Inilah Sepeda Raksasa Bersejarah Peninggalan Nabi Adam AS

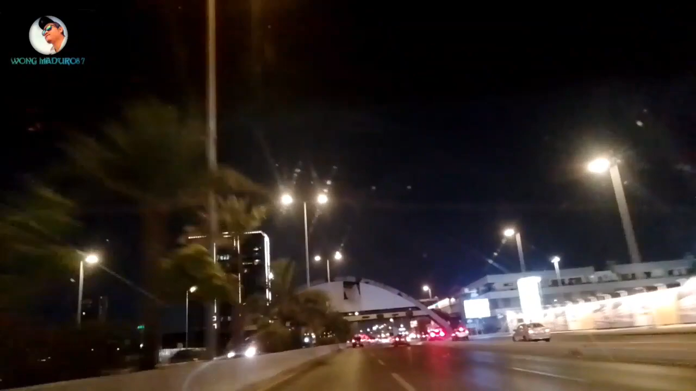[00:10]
Assalamualaikum warahmatullahi wabarakatuh selamat malam rekan sahabat youtuber dimanapun anda berada semoga dalam keadaan sehat oke guys di malam hari ini saya lagi berada di jalan bersama Abu Hasan Gashilias lagi nyetir guys
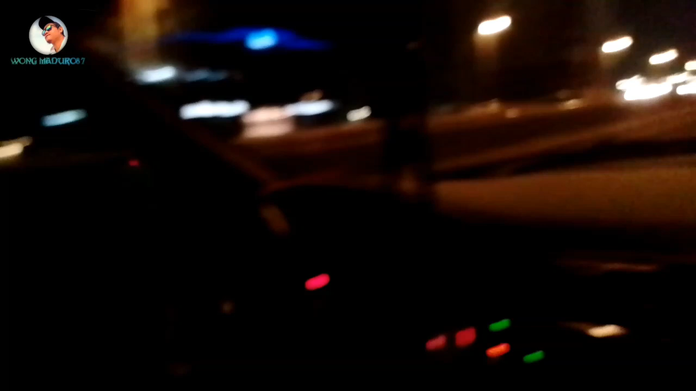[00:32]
di video kali ini saya mau sharing atau berbagi keadaan terkini malam hari di kota Jeddah Saudi Arabia
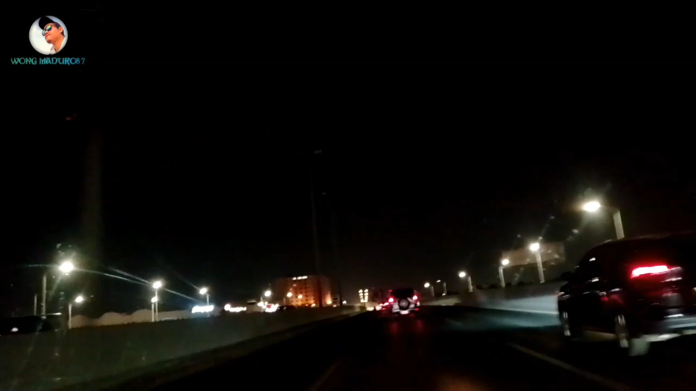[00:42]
jadi biar kita sama-sama tahu biar menambah pengalaman ya sekarang saya sedang berada di atas gubri gubri itu kalau di kita jembatan guys cuman bedanya kalau di Indonesia biasanya tol atau jembatan itu bayar kalau disini free alias gratis kapanpun bisa melewati tanpa dibungut bayar se-peser pun jadi buat teman-teman
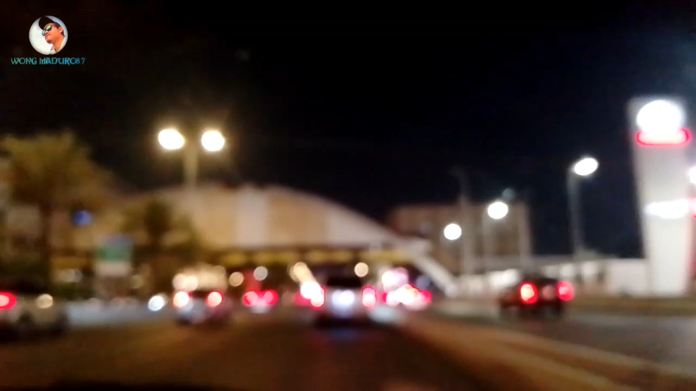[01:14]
yang baru bergabung bersama channel Wong Maduro 87 mohon dukungannya dengan cara like, komen, share, dan subscribe sekarang sudah turun gubri atau tol atau jembatan nanti di depan ada lampu mirah kami akan ke kanan menuju pasar mahmud sa'id insyaallah nah ini guys ya aktivitas malam di Jeddah Saudi
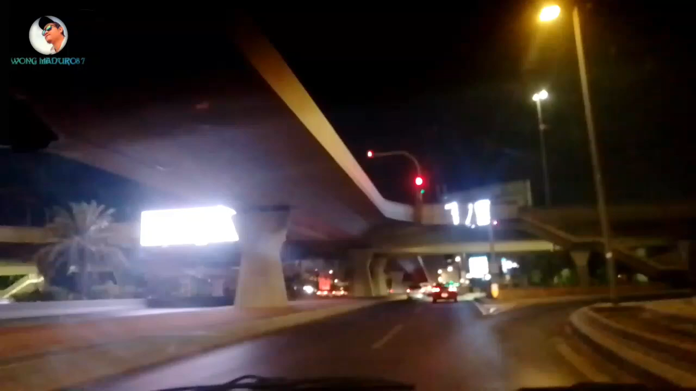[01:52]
soalnya hp nya ini iphone 15 belum keluar punya saya sudah keluar dulu nah belok kanan nah ini guys di sebelah kanan saya yang sekarang saya sorot ini tanah kosong makanya gelap gulita tidak ada perumahan ya
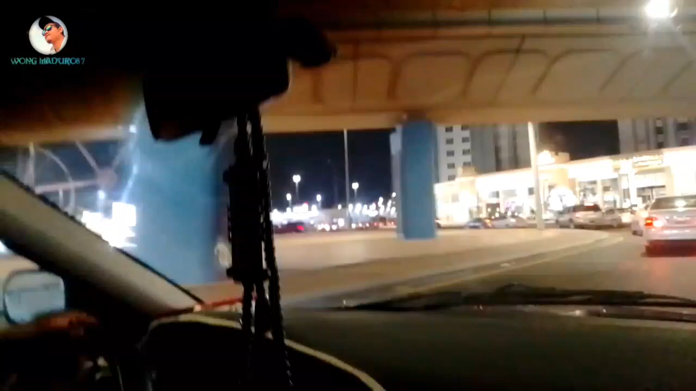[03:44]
nah ini guys ya yang saya maksud ini dinamakan sepedanya Nabi Adam
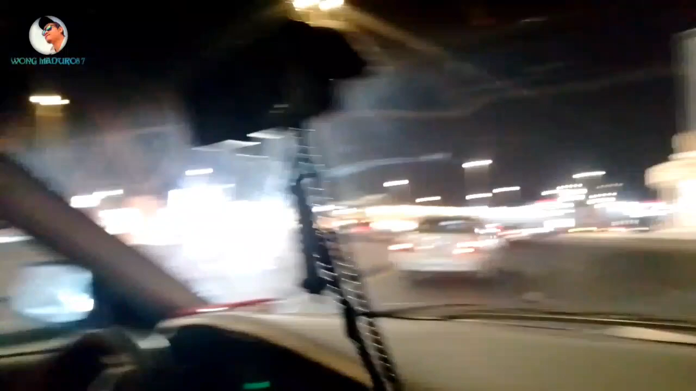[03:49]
ini guys gede banget tuh guys ya
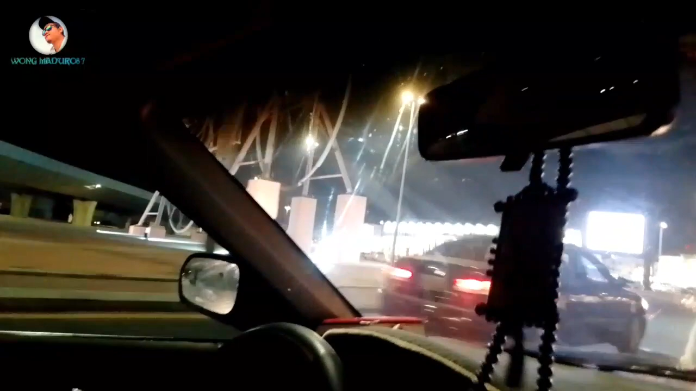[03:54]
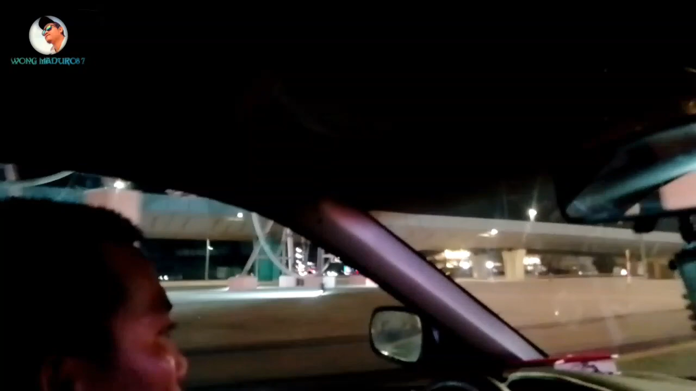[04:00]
masya Allah dan ini di daerah Fasoliah yang eksaudi mungkin teman-teman kangen kawasan disini seperti ini sekarang ya ini pasar Mahmud Said sudah dirombak sudah banyak perubahan
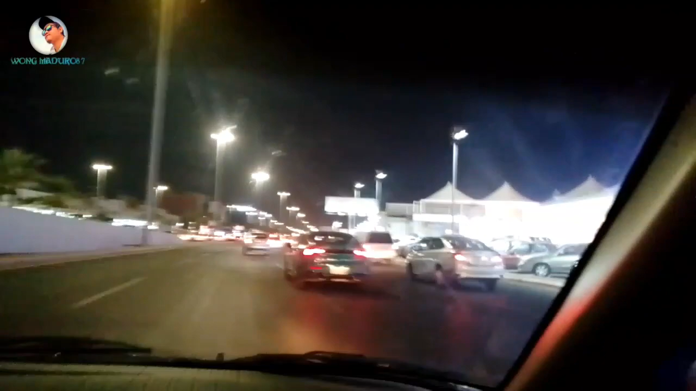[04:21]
seperti itu guys kita lagi nyampe di depan ke kanan nah ini guys rada-rada macet karena di depan ada yang mau masuk ada yang mau keluar ini guys makanya nah ini